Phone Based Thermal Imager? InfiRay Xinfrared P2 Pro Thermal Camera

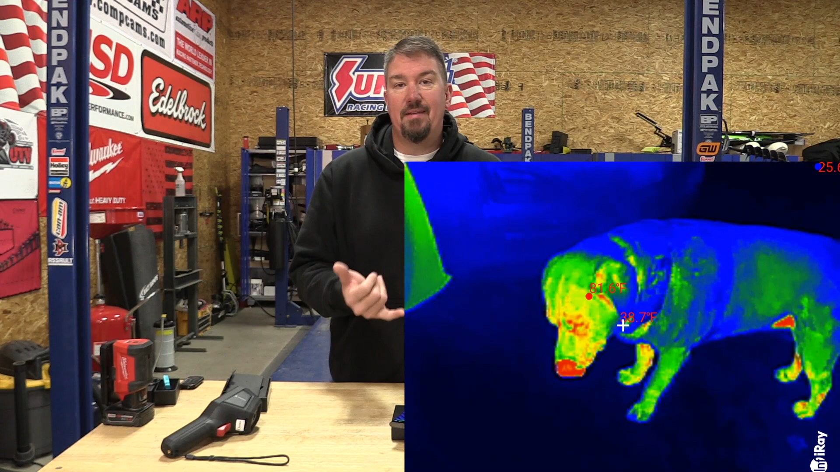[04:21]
tracking can you use them for multiple different things and I wanted to go out and take a
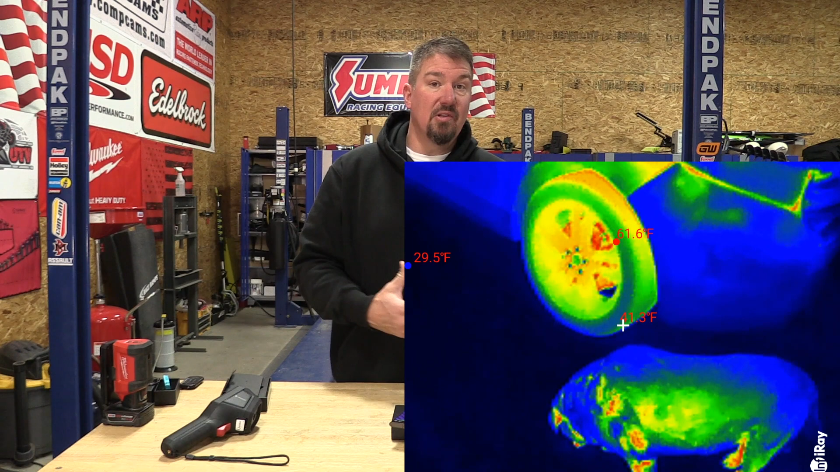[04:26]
look at our dog might as well just see what it looks
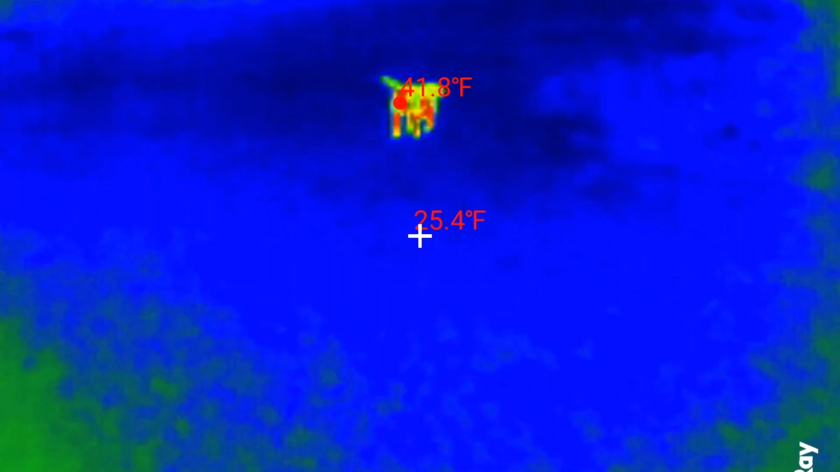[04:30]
On screen: spot 25.4°F, max 41.8°F
like and you actually can
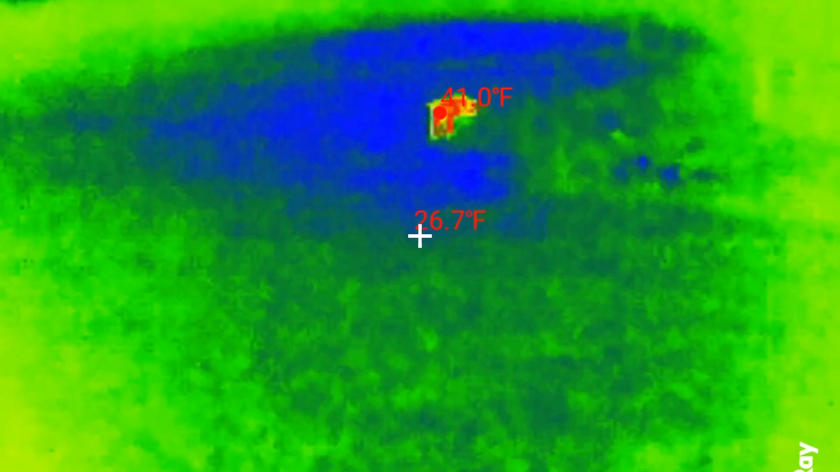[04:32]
On screen: spot 26.7°F
see the dog from quite a distance away which is a little bit surprising and it seems to be fairly accurate since it is significantly cold out there and you can see
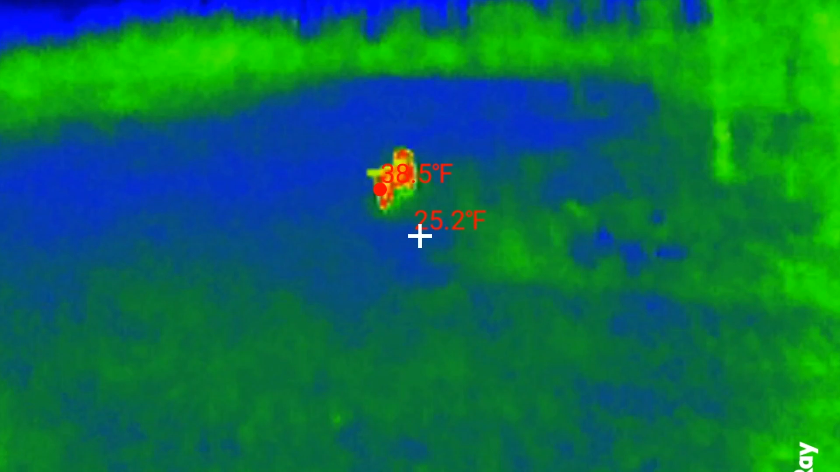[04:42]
On screen: spot 25.2°F
the different warm and cold spots on her body basically to the amount of fur that she has
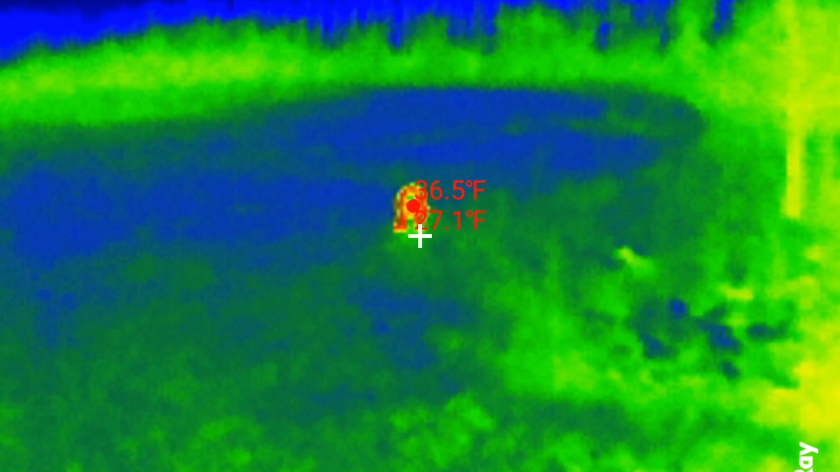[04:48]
and you can switch over and do different types of views obviously in this and I'm just doing the
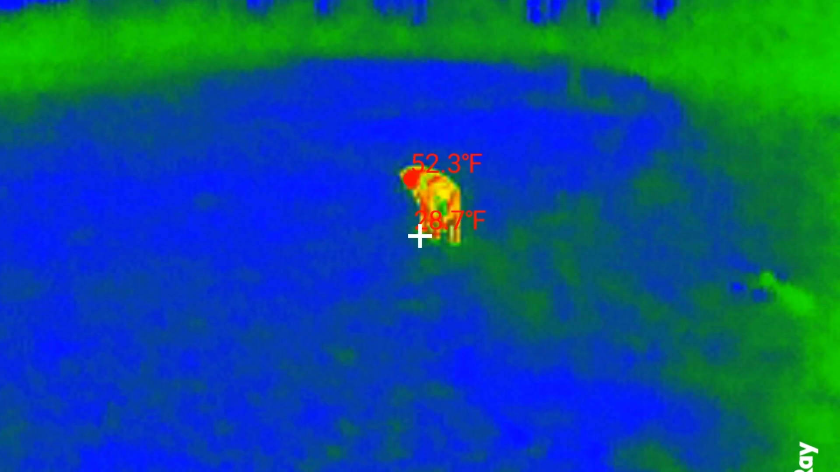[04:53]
On screen: max 52.3°F
recording
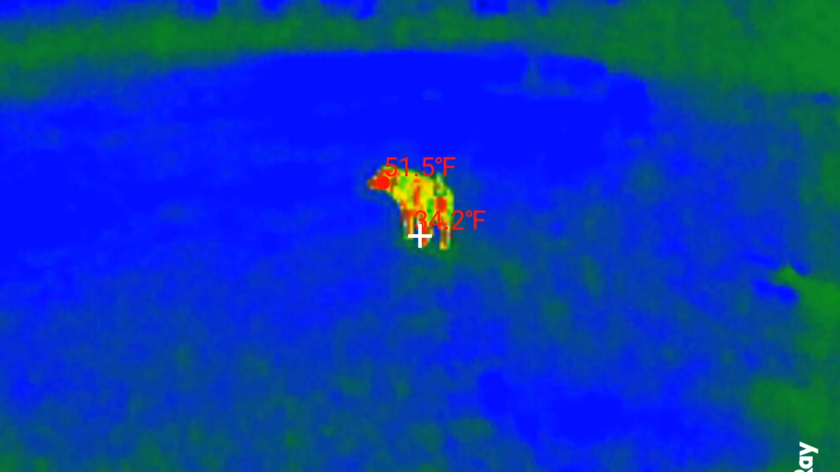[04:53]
On screen: max 51.5°F
so you can see what the recording will look like but it's not I don't know how do you say it I mean it works it's not something that I think you're gonna pop through
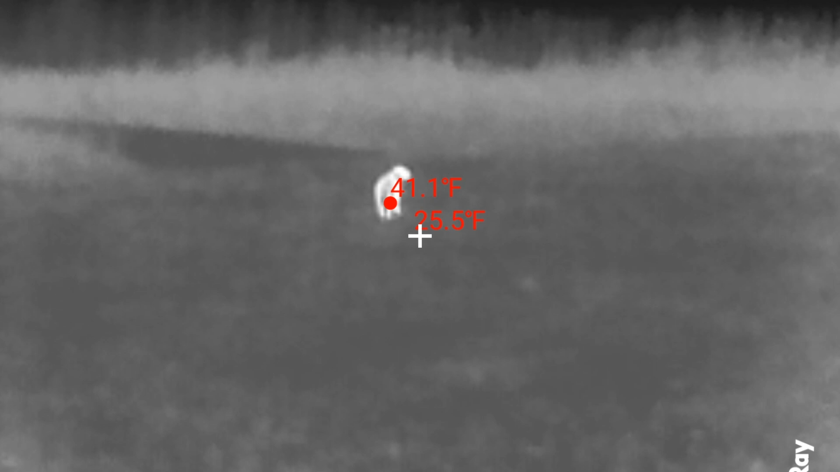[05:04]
On screen: spot 25.5°F, max 41.1°F
a scope and see what's going on out there anything like that this is definitely not that they do make that
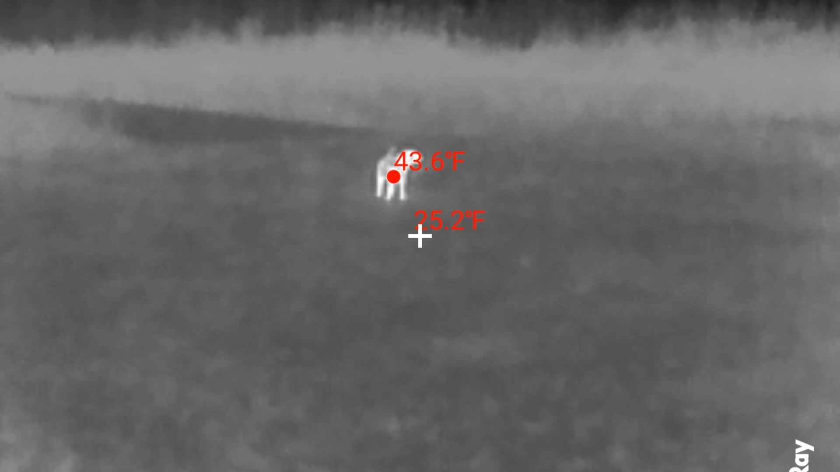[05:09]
On screen: spot 25.2°F
but it does work so if you wanted to have this long term and have something on your phone
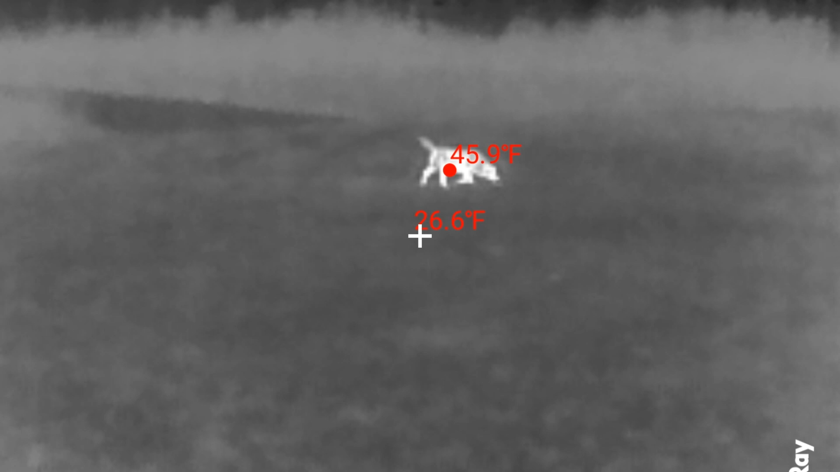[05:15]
and look out large distances you can see that and I think that's pretty cool
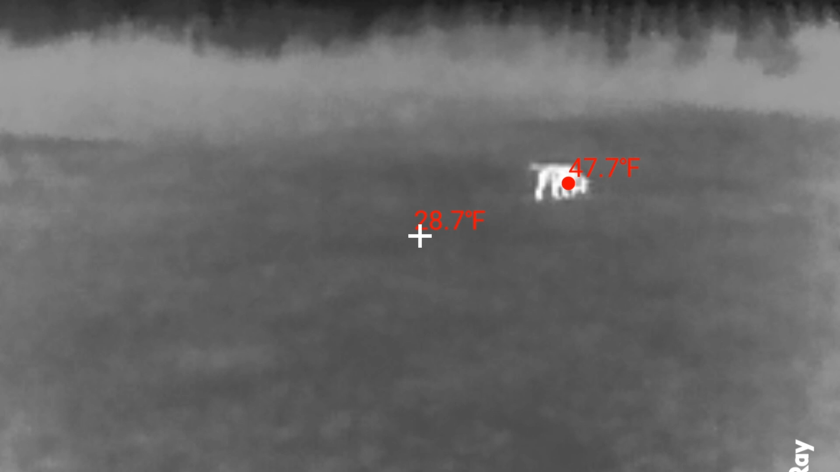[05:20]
you have to have this on your phone in you have you know you can have it in your pocket no